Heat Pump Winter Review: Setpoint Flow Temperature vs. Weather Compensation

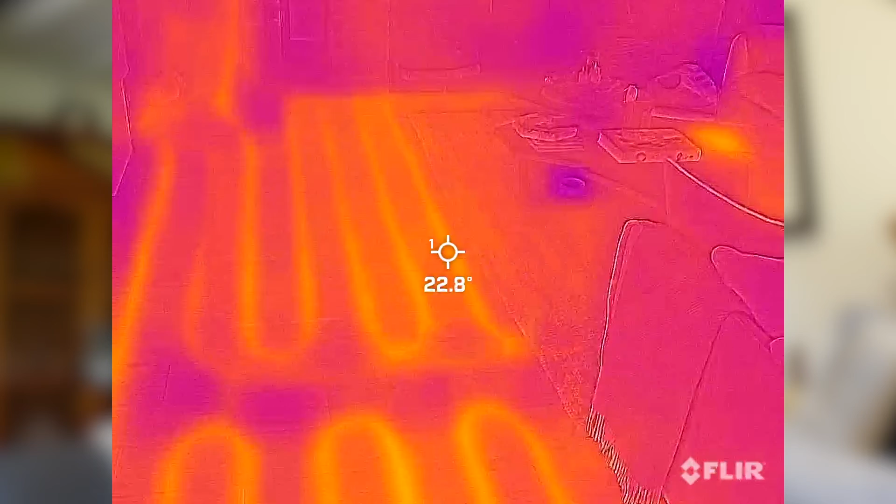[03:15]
22 and a half degrees centigrade this variance in temperatures across different parts of the house clearly indicates that our system is not properly balanced and